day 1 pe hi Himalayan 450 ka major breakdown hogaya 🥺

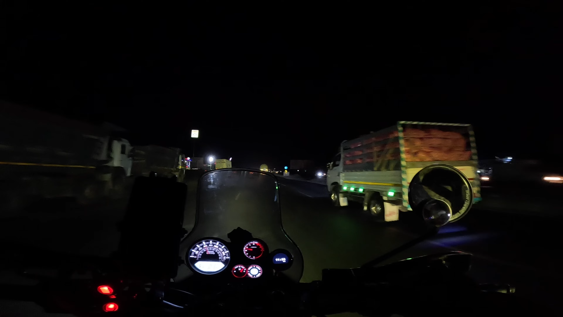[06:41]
शायद से आपको दिखाई दे रहे वो लोग जो चल के जा रहे हैं, वो रेड कलर का रेडियम रिफ्लेक्ट हो रहा है। अच्छा काम किया है जिन्होंने भी किया है, बहुत अच्छा काम किया है।
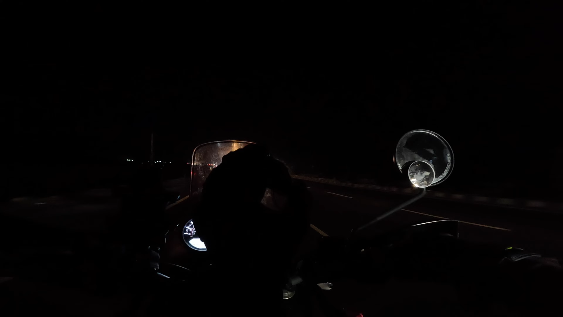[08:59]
चलो भाई आ जाओ, फ्यूल पंप आ गया, बंद है फ्यूल पंप लेकिन हमारा काम हो जाएगा हमें।
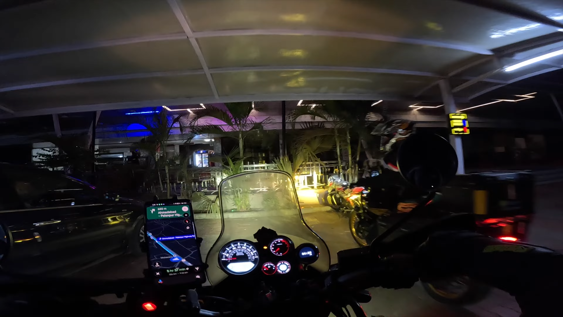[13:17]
चलो भाई फाइनली एक होटल तो मिला, कॉफ़ी मिलेगी क्या या नहीं मिलेगी।
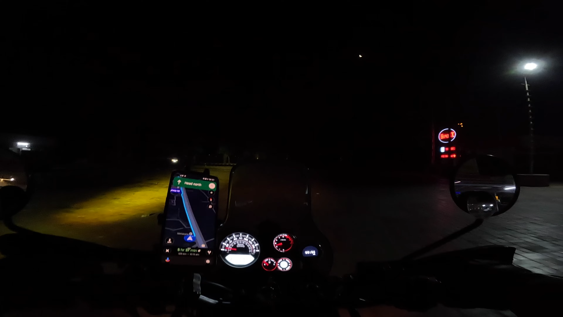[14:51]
इंजन वार्निंग लाइट जली थी, वो तब कंटिन्यू बैटरी चल अपना ये फॉग लाइट चालू थी ना,
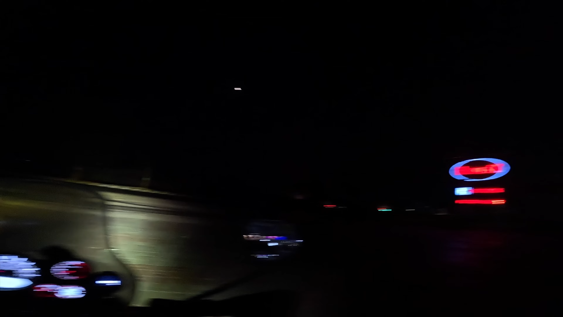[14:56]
इसी वजह से यहाँ पे देखना, मैं पहले जा रहा हूँ, रुको।
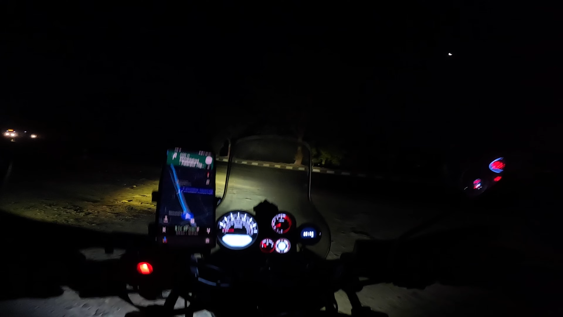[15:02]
अभी 50 किलोमीटर का रेंज है अपना, तो कहीं पे हाँ सामने ही दिख रहा है भाई, इंडियन ही है
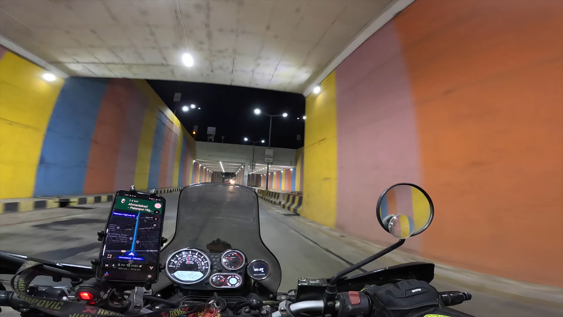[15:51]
क्या आवाज़ निकली रे गाड़ी की।